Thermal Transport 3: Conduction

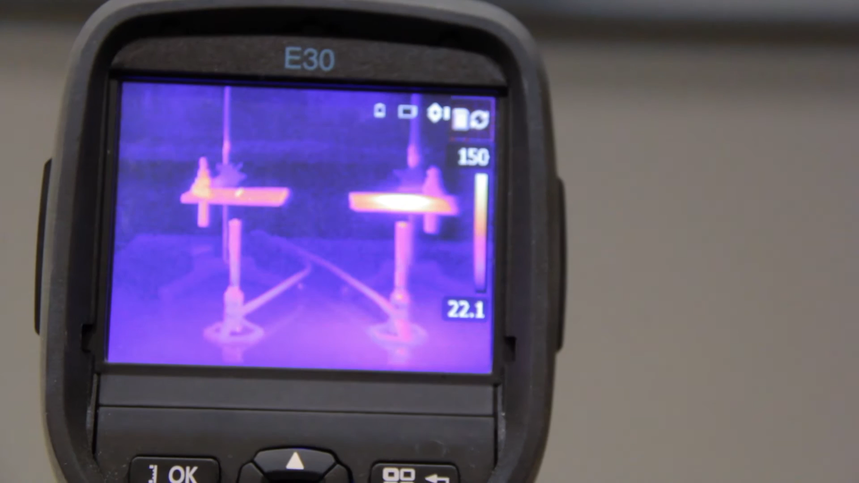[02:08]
Note that in infrared light, high temperature areas show up as bright. So on the asbestos slab, the region directly above the burner, where the match was located, is quite bright, indicating that it is quite hot, while the surrounding area of the slab is not nearly as hot, indicating that the heat energy is not being conducted away from the flame location. On the aluminum slab, the region near the flame is not nearly as hot as on the asbestos slab,
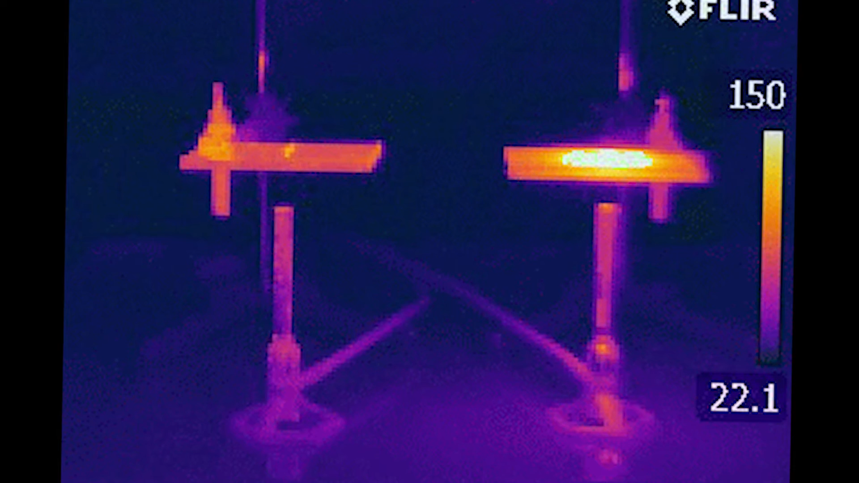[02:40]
because it effectively conducts the heat away and the entire slab is imparting heat to the surrounding air.
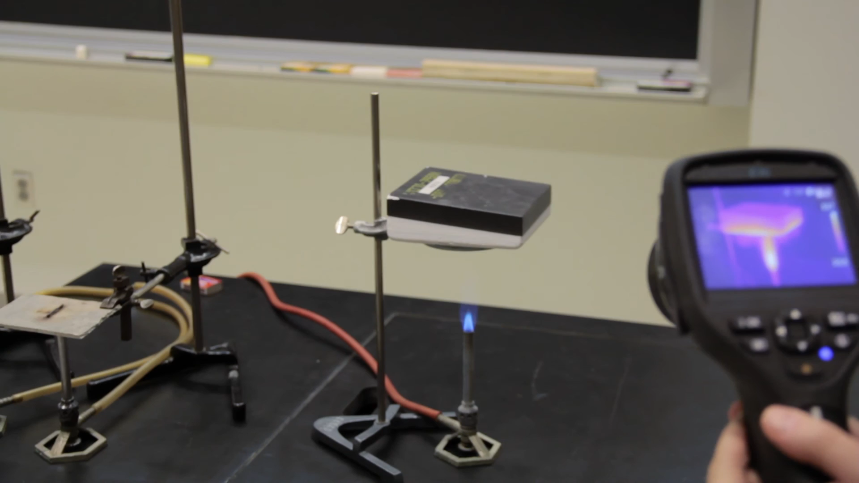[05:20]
but note the dark upper side, indicative of low temperature, and the low thermal conductivity of the tiles, preventing the space shuttle from overheating.